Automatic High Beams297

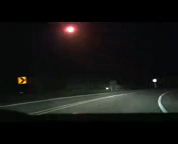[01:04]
The high beams automatically disengage if oncoming headlamps or leading tail lamps of another vehicle are detected.